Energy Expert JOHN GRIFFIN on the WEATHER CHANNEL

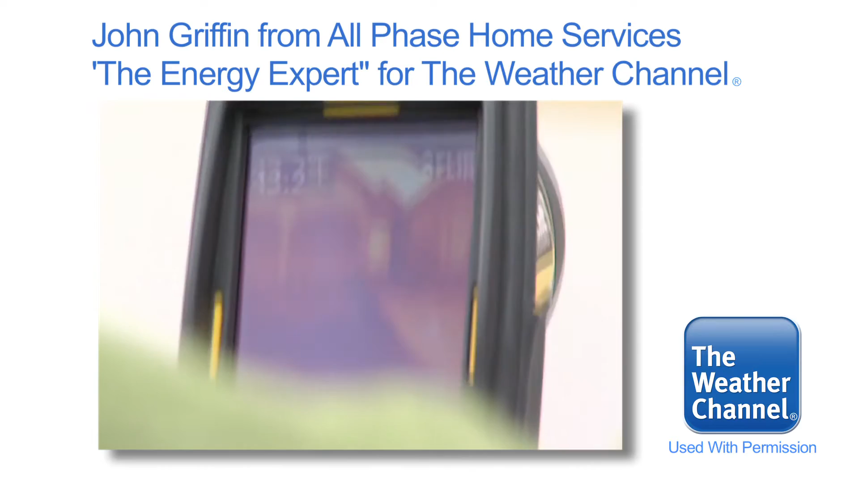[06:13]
And we'll go all the way to the top of your attic where all your heat's going right now, and we're at 57 degrees. Wow.
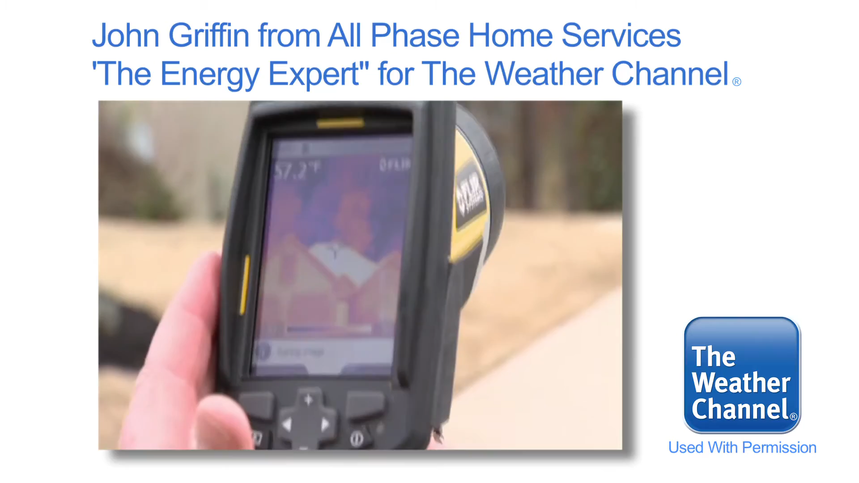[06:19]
On screen: spot 57.2°F
That shows how much heat your house is pushing up in your attic, and then you're losing it.